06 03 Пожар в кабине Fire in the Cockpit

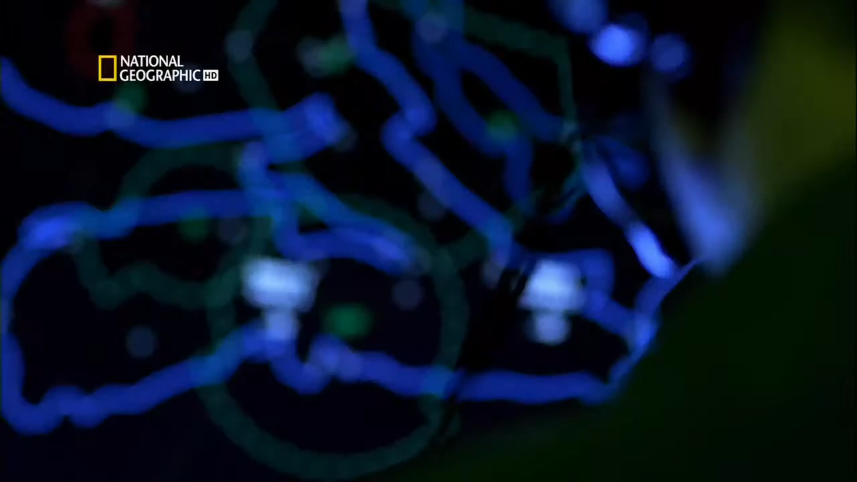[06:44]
Я могу начать векторене, чтобы вывести вас на полосу 06 Галифакса. Да, на шестую было бы замечательно.
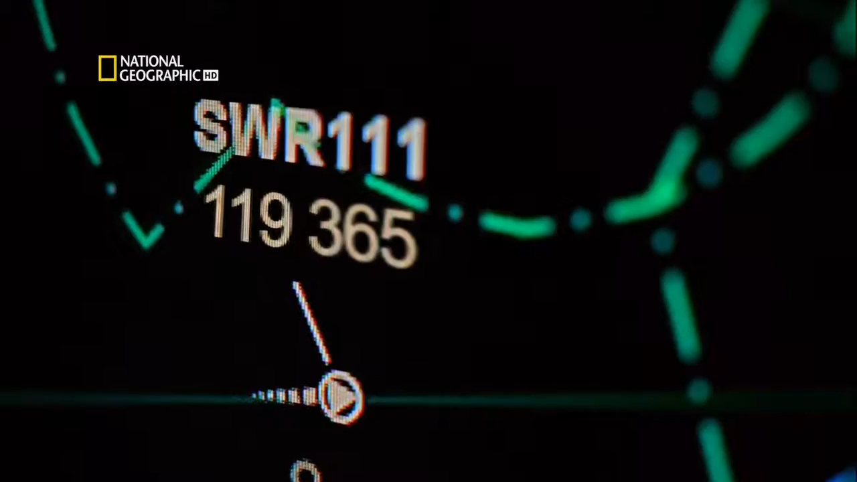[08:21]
До кромки берега около 18 километров.
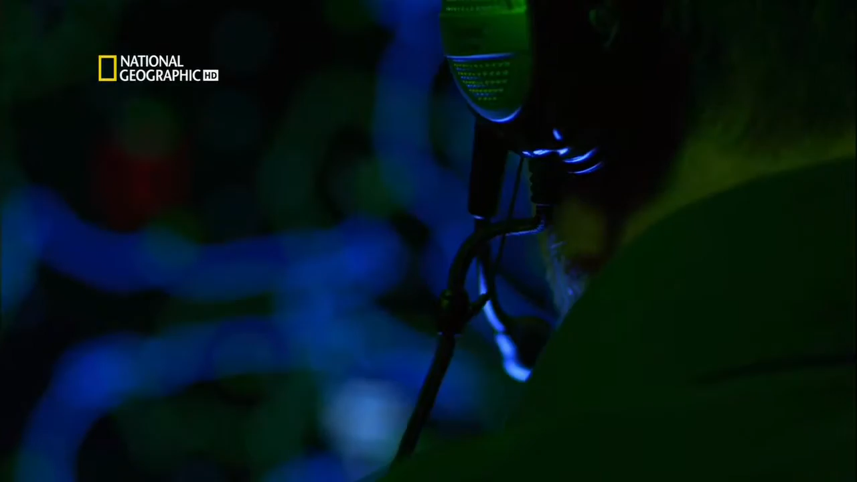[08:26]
Вы будете по-прежнему держаться не дальше 45 километров от аэропорта, на случай, если вам понадобится экстренно сесть.
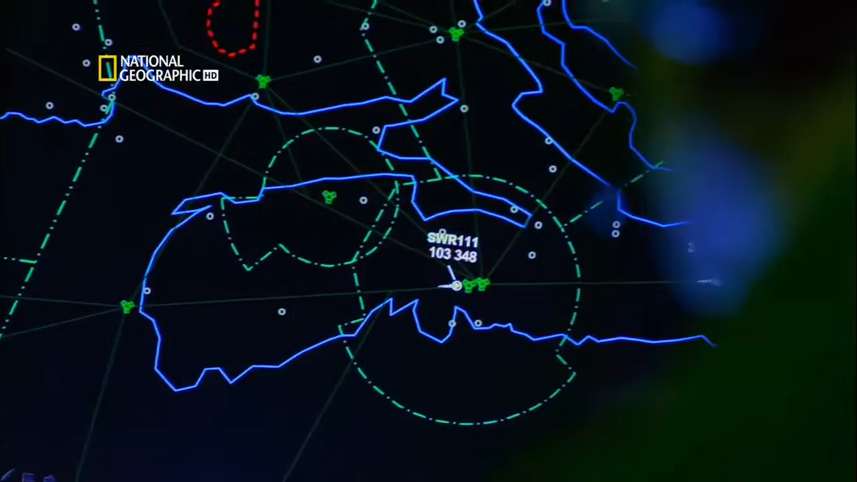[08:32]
Нам это подходит. Сообщите, пожалуйста, когда можно будет начать сброс топлива.
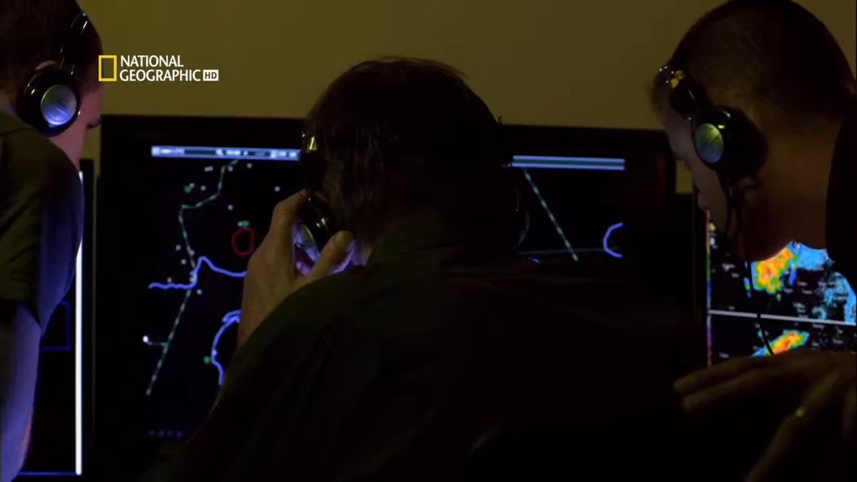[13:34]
Swissair 111. Заходите на посадку. Swissair 111. О, Боже.
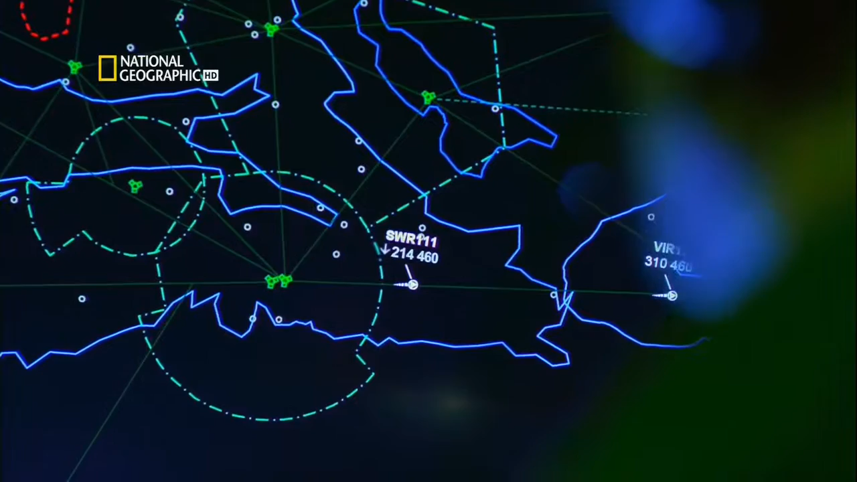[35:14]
К моменту, когда они приняли решение сбросить топливо, они уже не дотянули бы до Галифакса, они разбились бы на пути.